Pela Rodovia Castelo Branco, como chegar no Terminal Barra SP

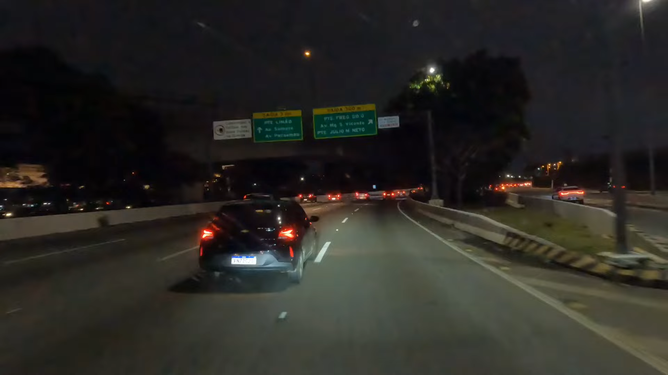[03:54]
Sai da freguesia do O Sai da pista central Olha aí a saída da pista central Peguei aqui a saída A freguesia do O
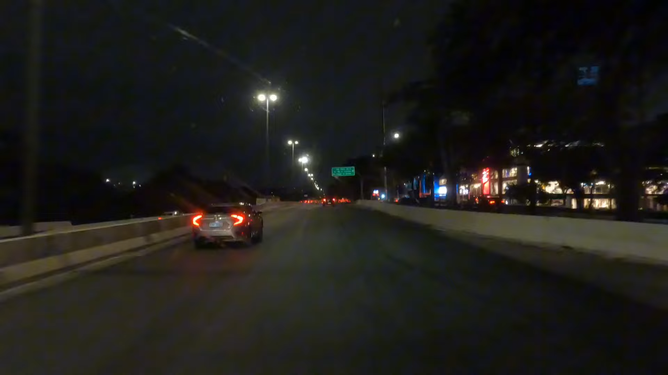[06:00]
Passa reto Então entra na freguesia do O Não
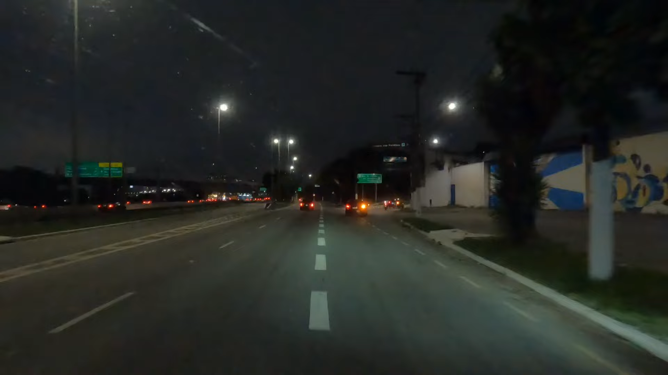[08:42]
Pega essa saída aqui Olha ali ó Terminal Rodoviária Barra Funda Avenida Pompeia Pergizes Aí a galera aí que não conhece bem O tinelado de São Paulo
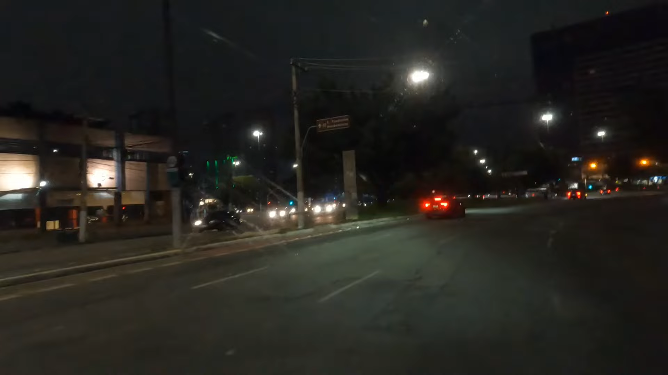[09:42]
Aqui no sinaleiro pessoal Tem uma rotatória
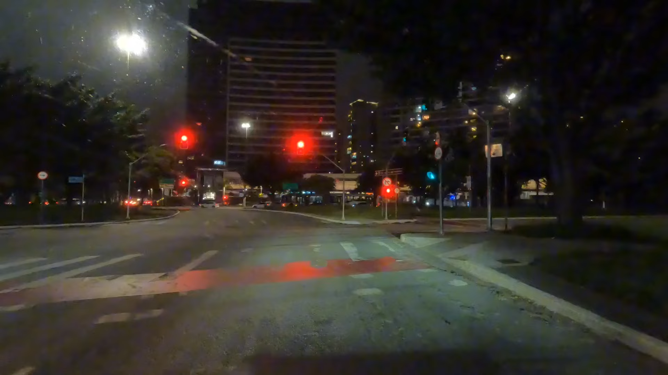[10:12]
Agora são vinte e quarenta e quatro O meu horário é vinte e quarenta Na Terminal Barra Funda Estou dentro do horário
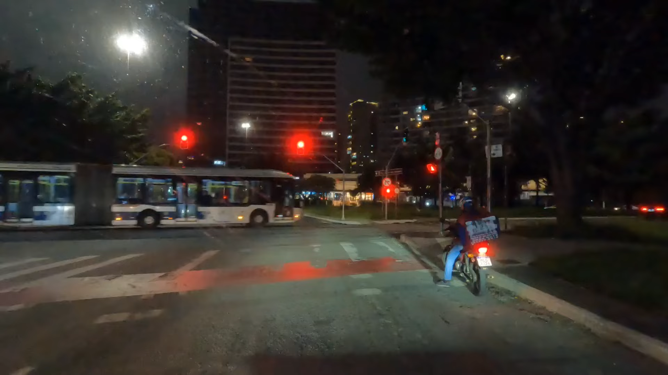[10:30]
Aqui no... Na rotatória aqui galera É só pegar a direita A primeira saída ali à direita
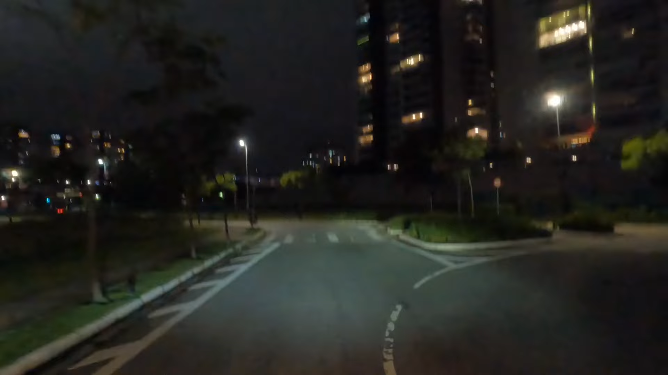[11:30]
E seguir em frente galera Pra ver a próxima Tem uma rotatória Aham
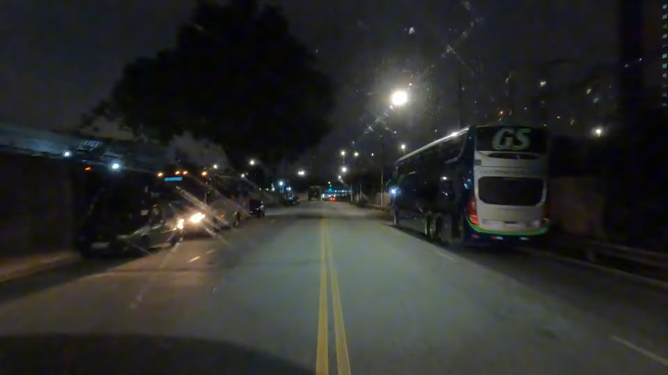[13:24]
Estamos chegando no Terminal Barra Funda em São Paulo
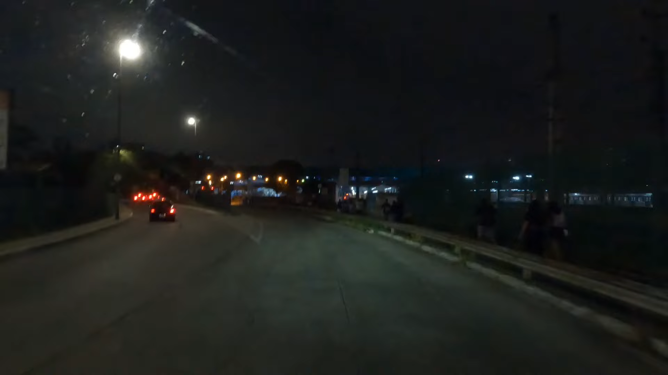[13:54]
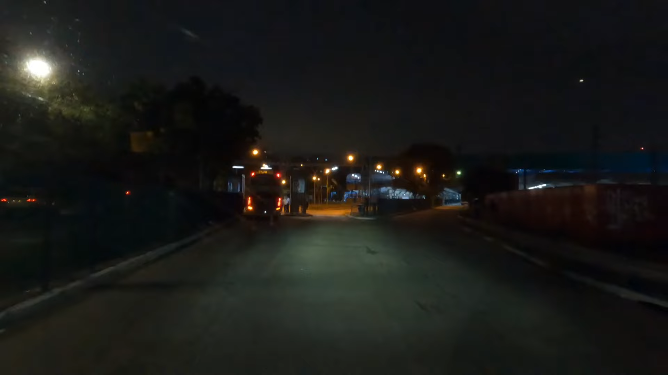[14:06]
Opa, um carro quebrou aqui na portaria da entrada da rodoviária